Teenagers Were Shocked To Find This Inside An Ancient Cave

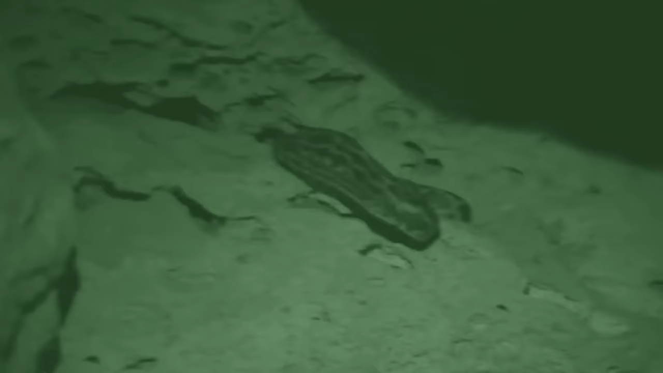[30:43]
As the bats swirl, the snakes, like mythical creatures, dangle down and snatch their prey midair.